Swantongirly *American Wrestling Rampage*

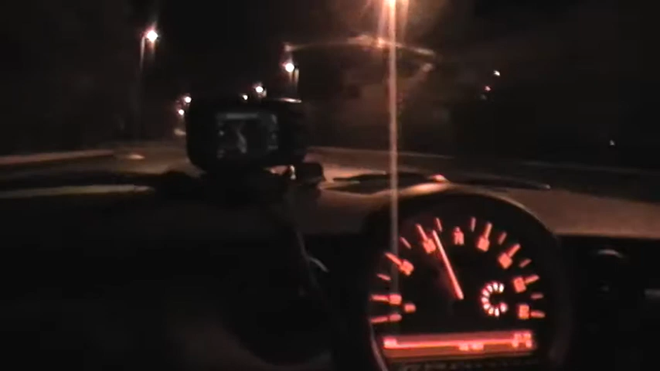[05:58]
So yes, guys, we'll probably see you near Belfast. I'll put up cover video about near the homeland. Yeah. At the minute, we're just going to put some music on and try and get home in one piece. Yeah. Oh yes. Yeah. By driving, it's a guarantee. Oh no, it's not, guys. Never get in the car, Chris. Oh. Dog. Scapy dog.
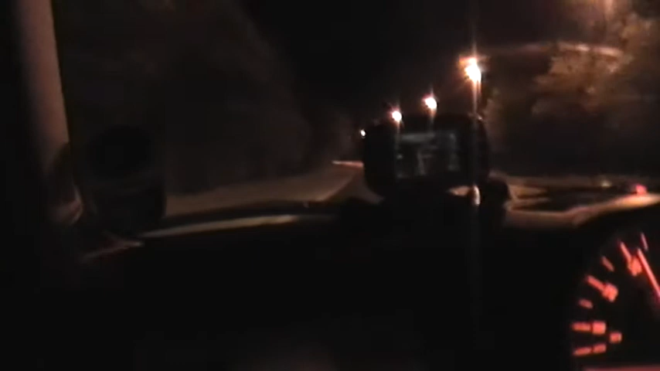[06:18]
But yes. Bye bye guys. Bye. Tomb Bridge guys, landmark.
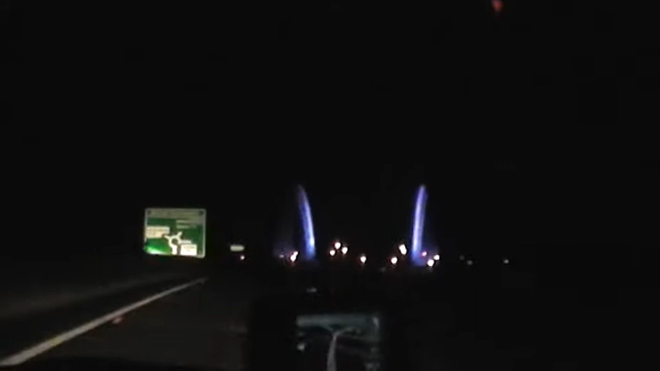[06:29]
Then turn to the next at 26. Look at it. Lights up.